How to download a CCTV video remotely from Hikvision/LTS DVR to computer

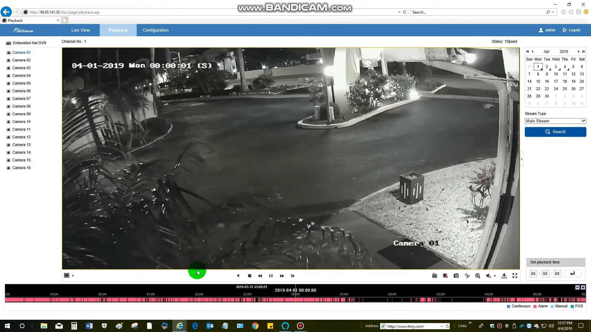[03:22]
going to start playing right at midnight then I can drag my timeline to the pertinent information that I wanted to make sure and save now apparently since we've installed this system this palm